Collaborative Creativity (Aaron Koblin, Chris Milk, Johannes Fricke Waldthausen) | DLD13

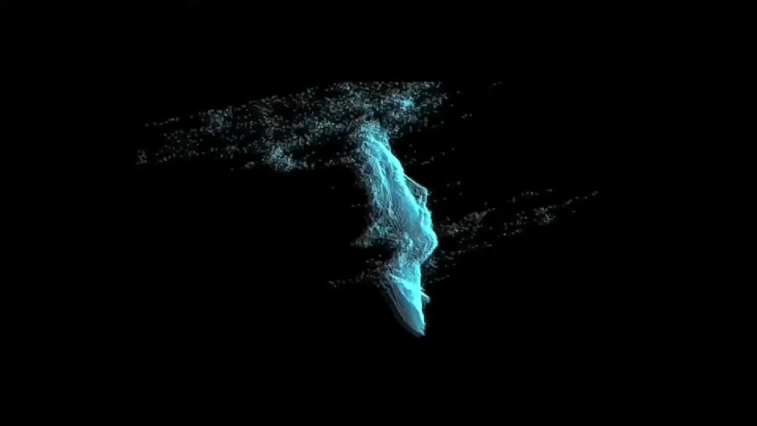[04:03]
Another project I worked on was a music video for Radiohead with director James Frost. We basically used laser scanners and structured light scanners to collect footage of the band in a number of cityscapes, and built a whole video without video.